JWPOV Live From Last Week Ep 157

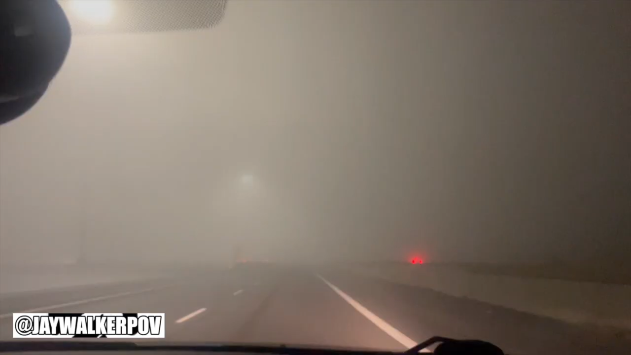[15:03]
Scarborough. And guys, to be honest, I've never ever seen a fog so dense while driving on these highways before. Where is the exit? Where is this exit?